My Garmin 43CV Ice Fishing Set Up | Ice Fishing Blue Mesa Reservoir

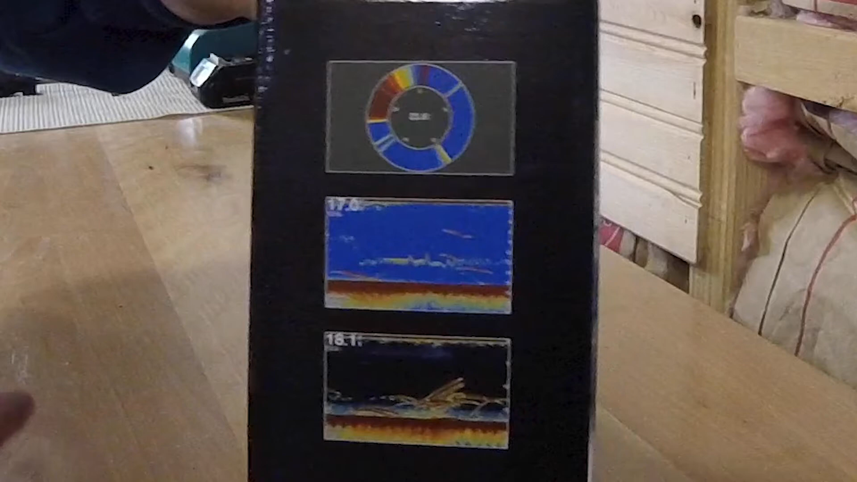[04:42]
It has the flasher function, but it looks like I could probably also use the lake view and the traditional.